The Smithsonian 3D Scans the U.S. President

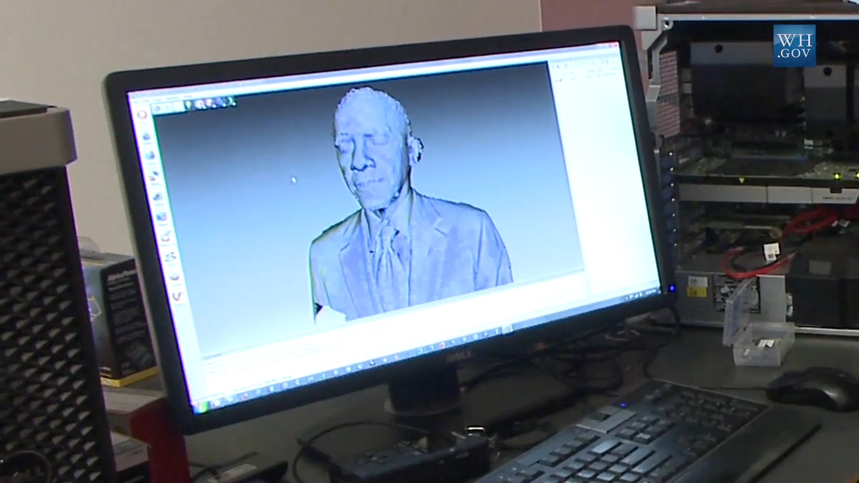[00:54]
It's been a few days since we've 3D scanned the President, and we're looking at some raw data on screen right here.